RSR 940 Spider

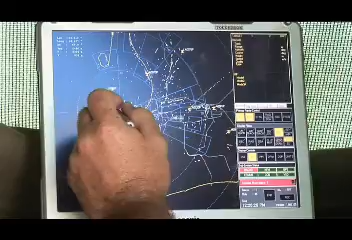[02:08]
Simply click on it for detailed information such as the range, azimuth and speed of that target. The RSR 940 is instrumented for up to 40 km.